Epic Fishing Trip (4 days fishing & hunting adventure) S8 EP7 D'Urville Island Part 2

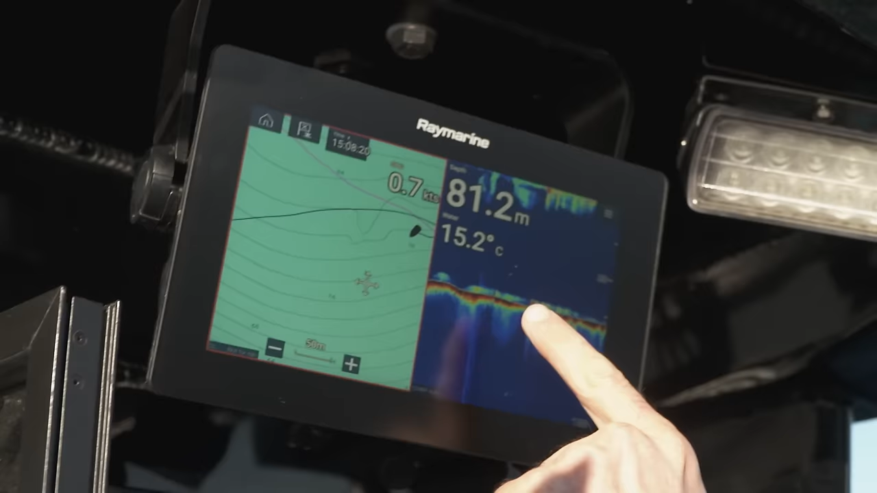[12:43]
On screen: depth 81.2 m, water 15.2°C
That, to me, looks like snapper at the bottom. 80 metres.